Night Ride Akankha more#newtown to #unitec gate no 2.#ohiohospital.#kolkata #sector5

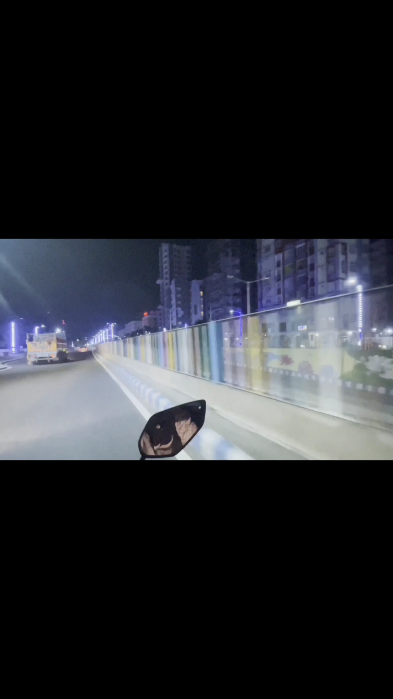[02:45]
और आज हम जा रहे हैं चाई पीने पिछले दिन आपको दिखा नहीं पाए थे हम लोग तो आज आपको दिखाएंगे
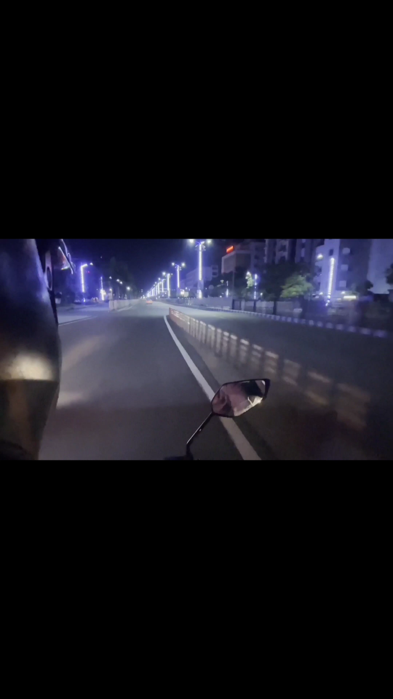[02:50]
पहां से पुरा व्यू दिखाएंगे युनिटेक का हमारे लेफ्ट साइड में देखिए आप देख सकते सामने
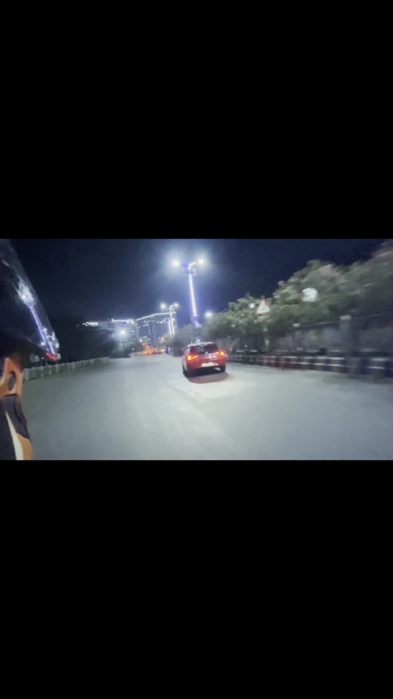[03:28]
नहीं है ऐसे ही एक्सिएंट्स होते हैं तो देखिए हमारा भी आगर रेट सिंग
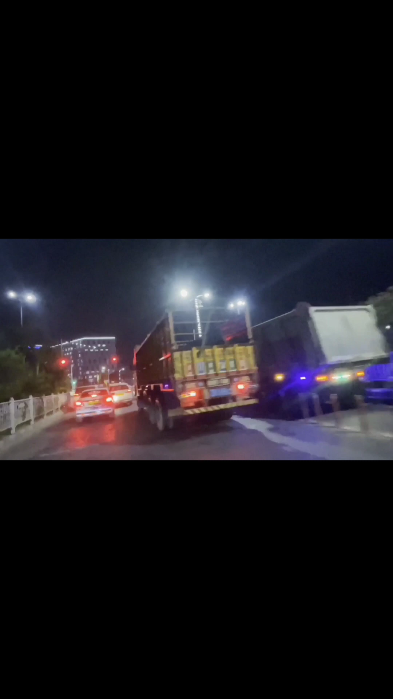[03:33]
लले हमको भी रुकना पड़ेगा बट जैसे कि पिछले वला गाड़ी नहीं रुका उसको रुकना चाहि